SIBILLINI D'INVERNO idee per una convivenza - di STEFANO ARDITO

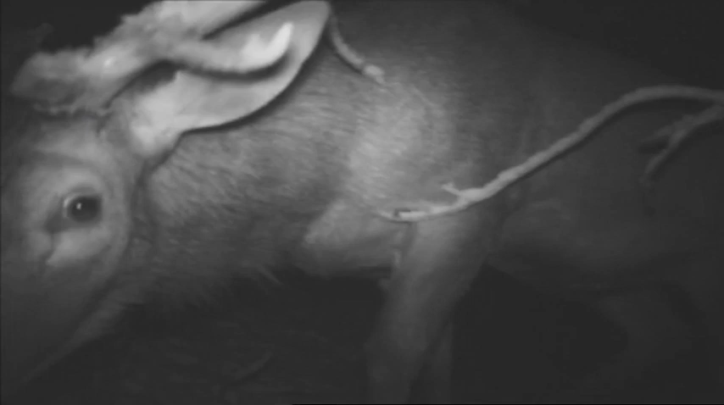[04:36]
con la sua piccola luce all'infrarosso, attira la curiosità degli animali.
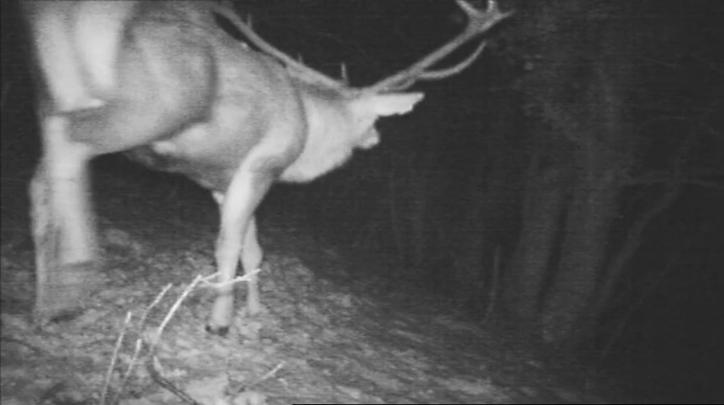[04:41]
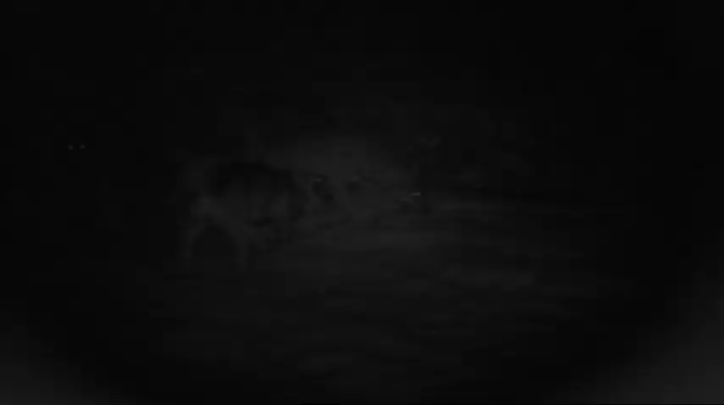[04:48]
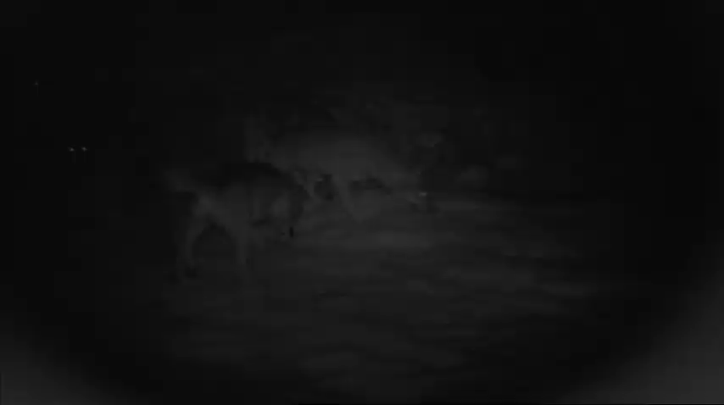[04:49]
È in netta ripresa anche il lupo, che è uno dei simboli della natura dell'Appennino.
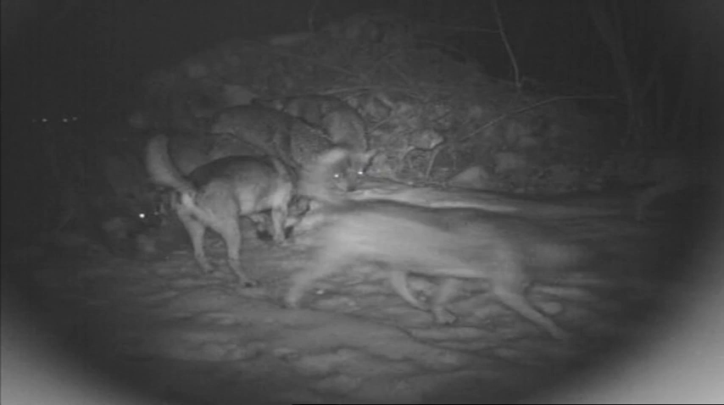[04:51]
Queste immagini che mostrano un branco o gruppo familiare di una decina di esemplari, sono un autentico scopo.